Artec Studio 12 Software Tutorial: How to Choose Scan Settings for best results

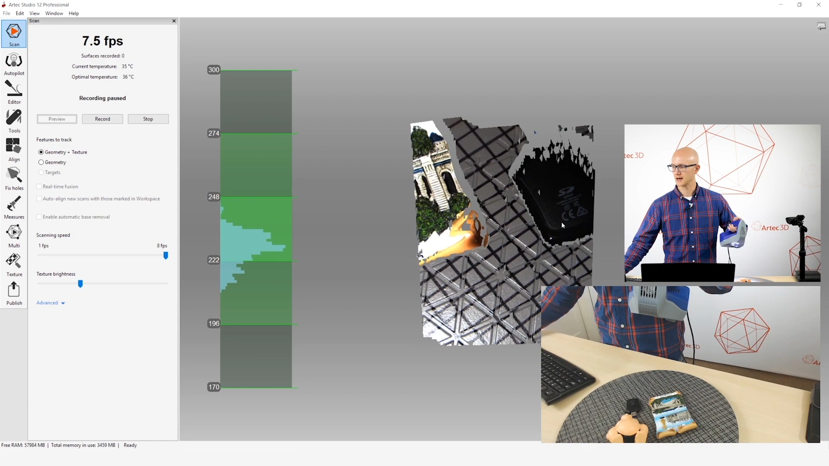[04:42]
So, I'm going to adjust my texture brightness, and then something else you can adjust.
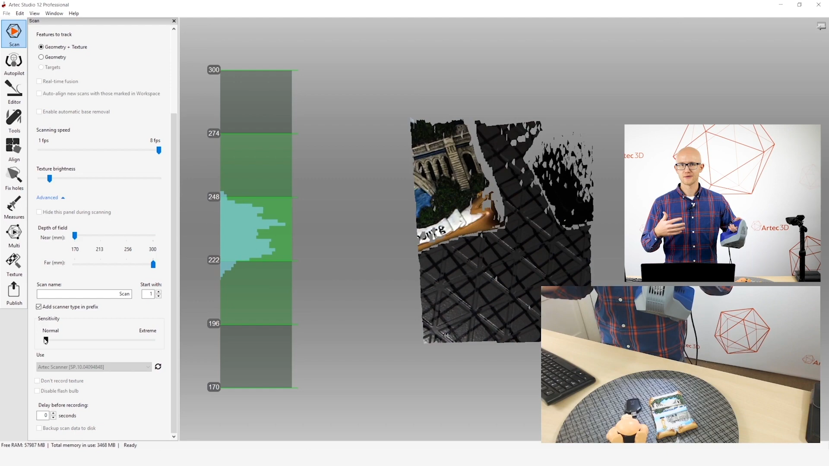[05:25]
That said, there are certain surfaces that you may want to adjust the sensitivity up in order to capture them a little better.
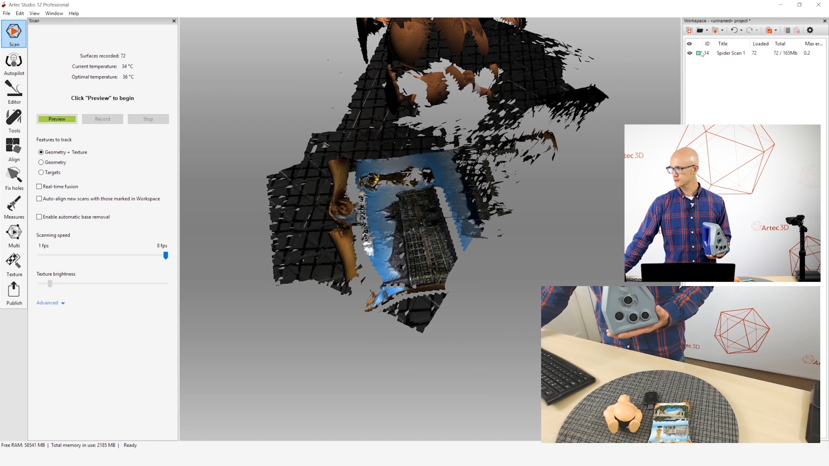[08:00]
Real-time fusion, if you click that, and you have to have a supported video card in order to use this.
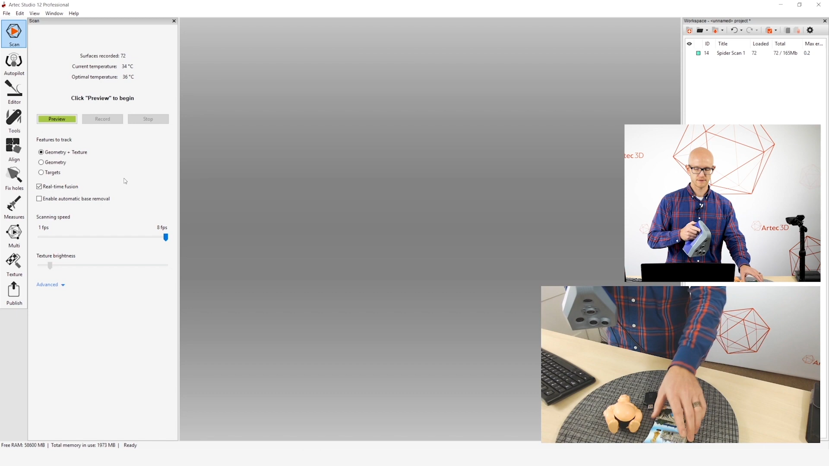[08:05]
If I click real-time fusion, my preview still looks the same.
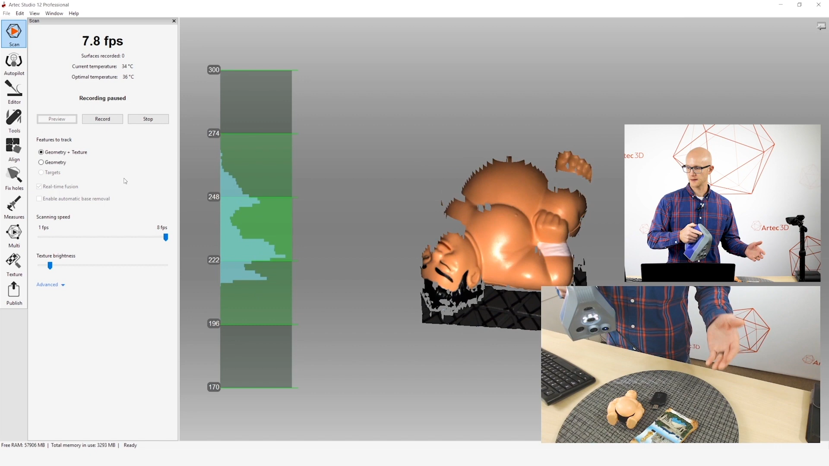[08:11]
But, when I start scanning, the scan actually looks a lot different.
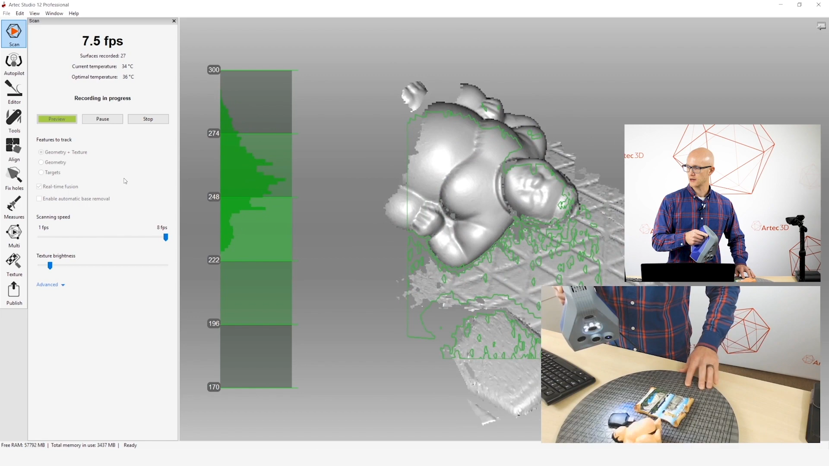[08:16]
So, as I am scanning, it is taking all that raw data that it's capturing behind the scenes.
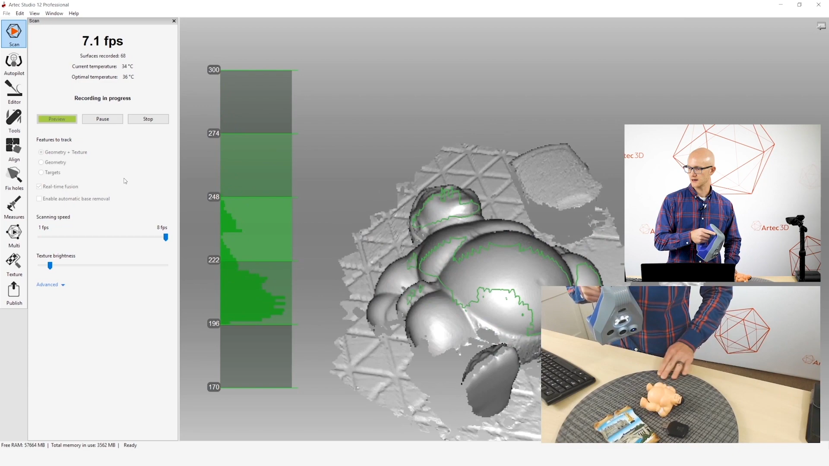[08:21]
I'm getting a little far there. And it's putting it all together in real-time,
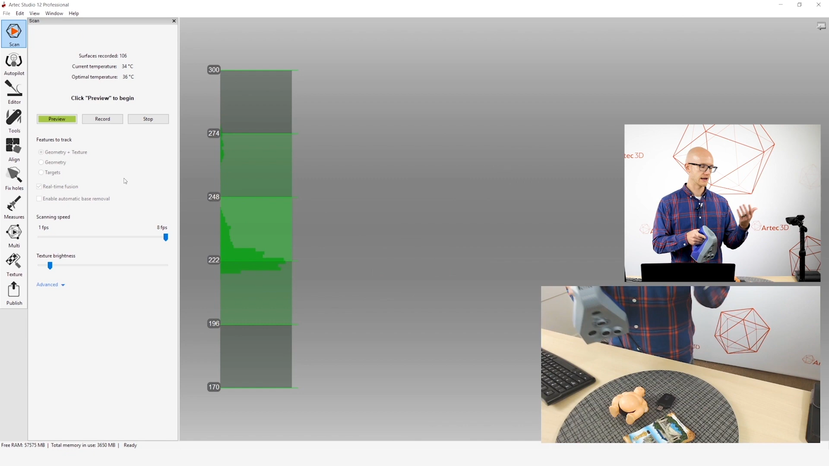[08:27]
creating a fusion, which is your end result normally when you process the data.
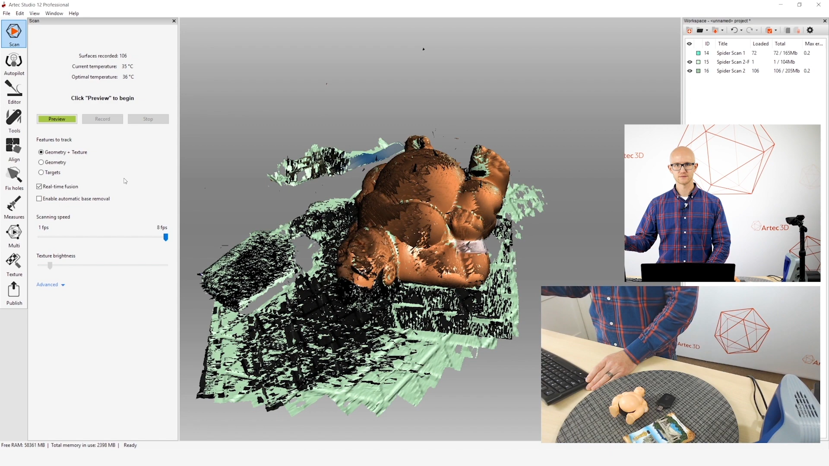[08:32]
But it's creating the fusion in real-time, hence the name real-time fusion. So, what this is great for is, when I stop scanning here, you can see I have two different things, and this is from that other scan.
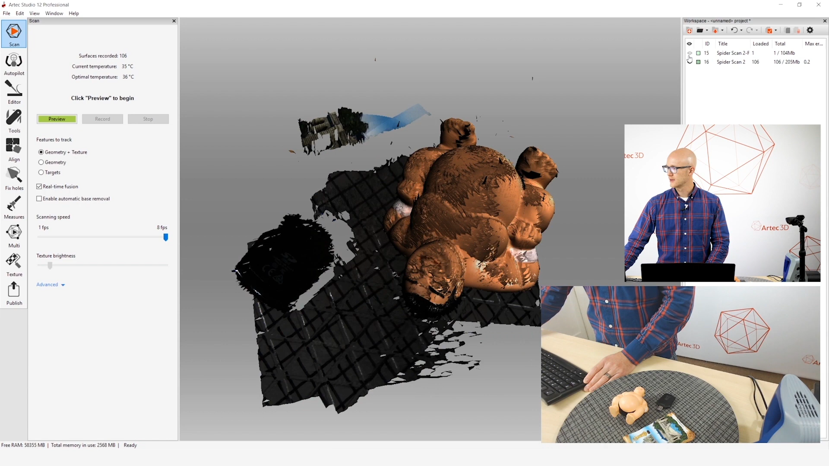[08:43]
I am left with the raw scan data, so I can still go through and process that data as usual, if I want to.
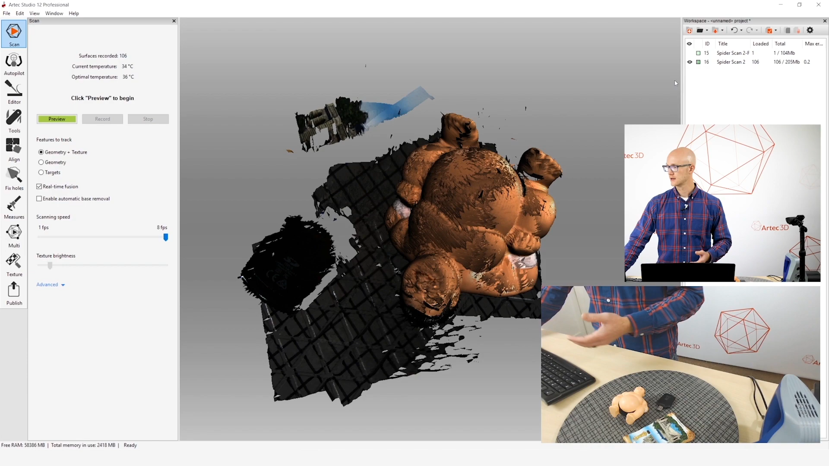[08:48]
But I also have the real-time fusion.
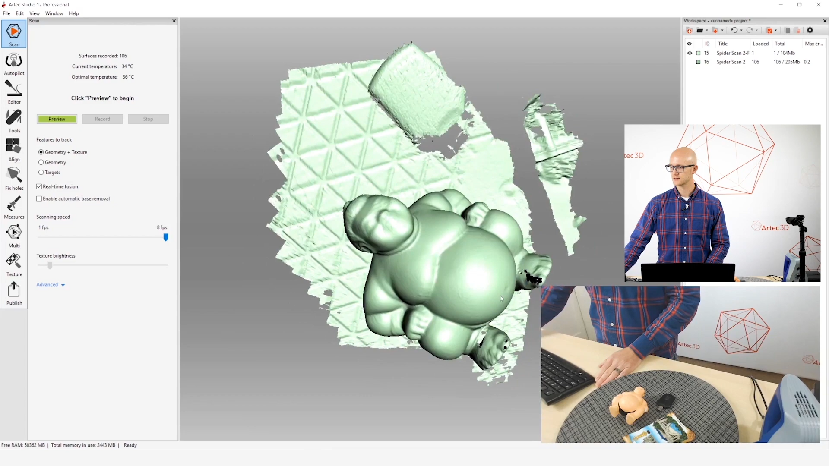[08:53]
Now this is, I like to call this a low-resolution preview of what your end result would look like. Because it is lower resolution, typically, and it's potentially less accurate, and it's going to look a little messier. Again, those are general terms there. It's not going to be like that in every single case. But this is great if, you know, maybe I just wanted a quick shape of this Sumo character
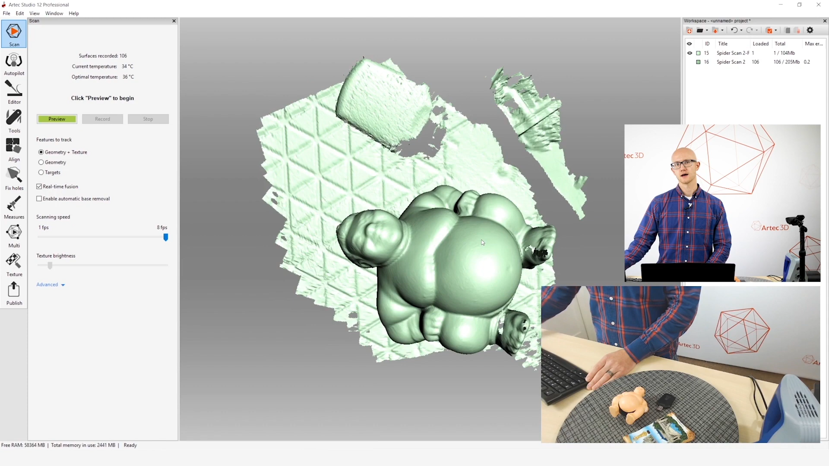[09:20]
to pull into a software somewhere, and I didn't care so much if it's a little messy, I just need that general shape as a reference for something. Real-time fusion is a great way to just take your quick scan.
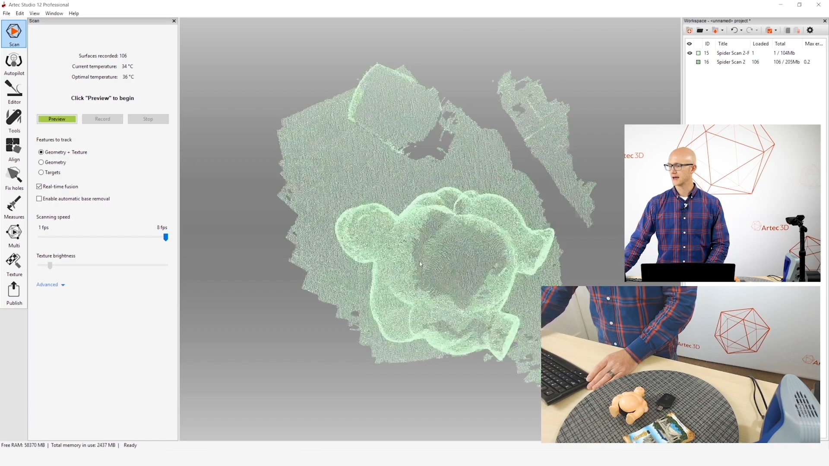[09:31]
I can go into my editor and just get rid of all this stuff floating around it, and export this without any additional processing work.
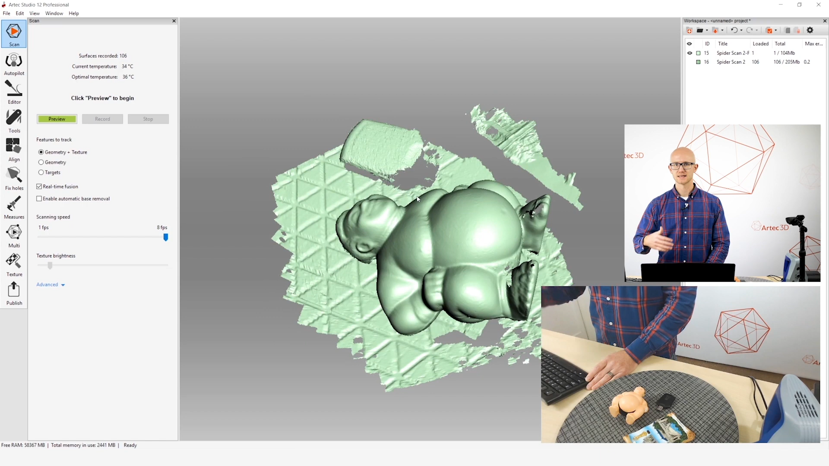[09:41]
So that's a nice feature right there. It doesn't work well for every application, but it's something to know about. Alright, and then one final thing.